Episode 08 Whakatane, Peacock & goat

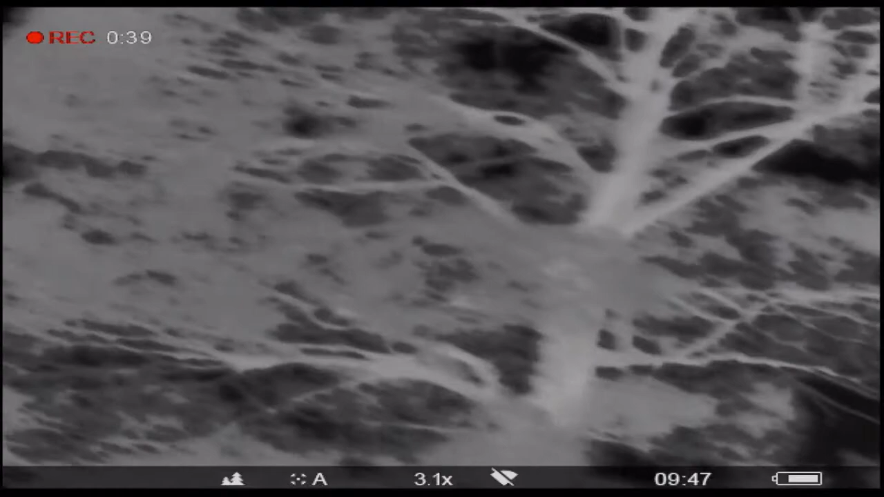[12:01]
You can see the brown of the wing.
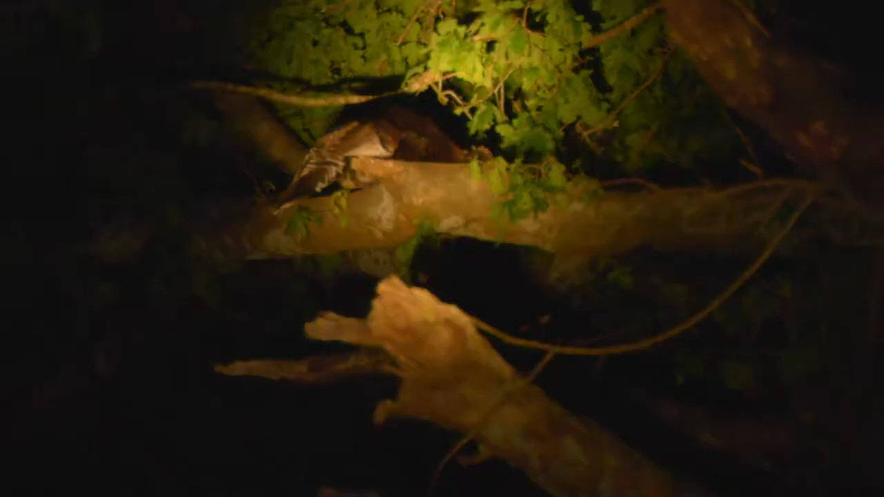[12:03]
Yeah. Just try to shoot quite high on its back whenever you're ready to.
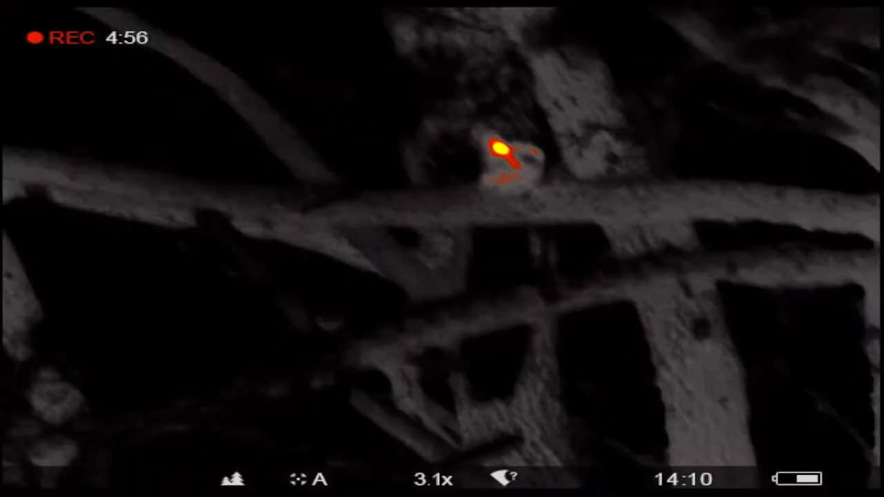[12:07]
Nice. It's okay, that bird's hit and it's going to die.
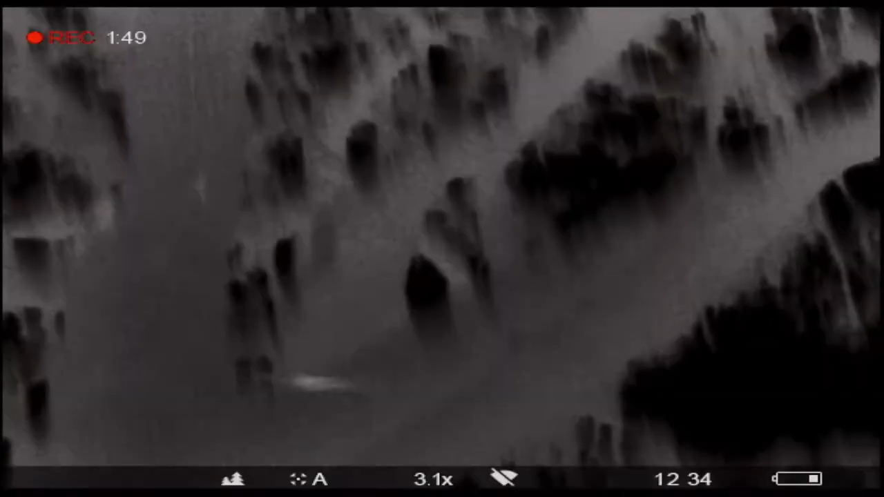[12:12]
Just... Look. Just hold on a sec. Just watch that bird. It's just going to fall over. It's dead.
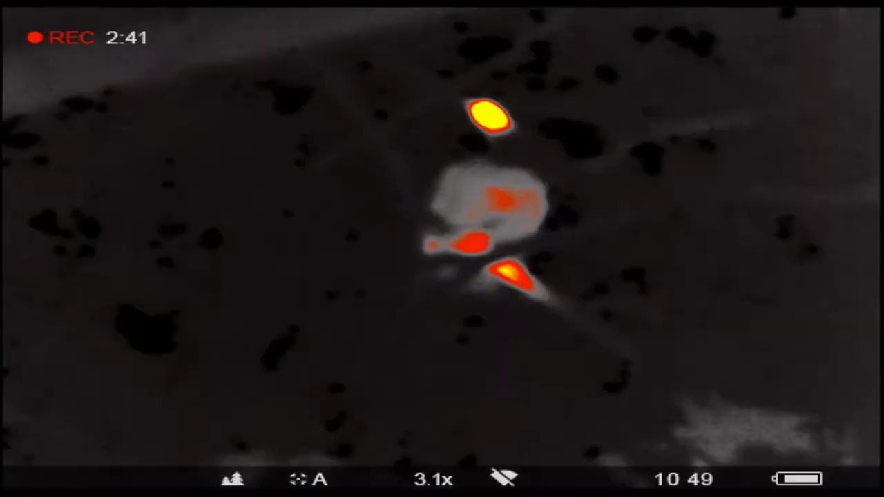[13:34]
No, no, you hit it perfect. Thank you.
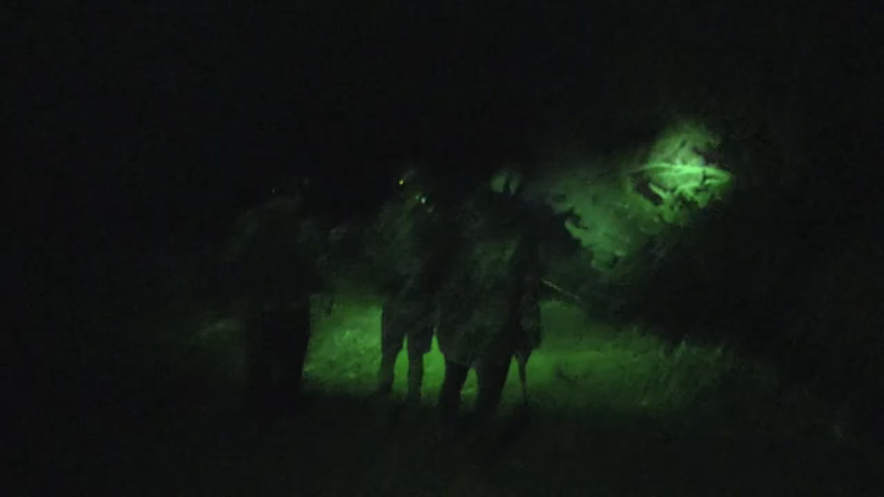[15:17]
Just in front of the branch. Gotcha.
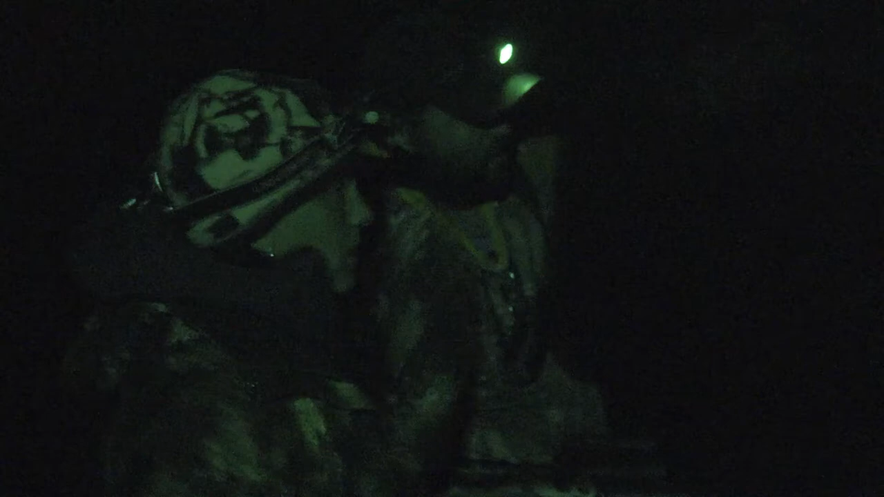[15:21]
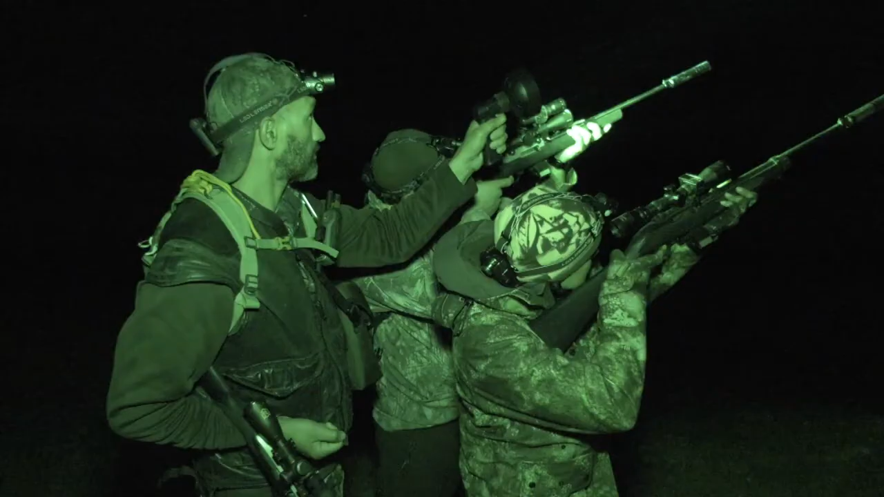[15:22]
Jet's flying. Turn your light on, turn your light on. It's flying down. Just watch it. Watch, watch, watch.